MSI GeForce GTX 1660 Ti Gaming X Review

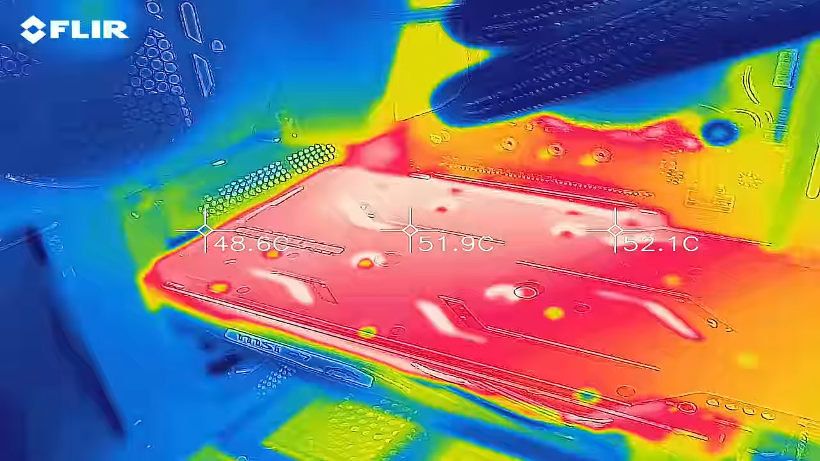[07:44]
It was definitely warm to the touch, but nowhere near as hot as some of the other higher end cards I've tested that need oven mitts.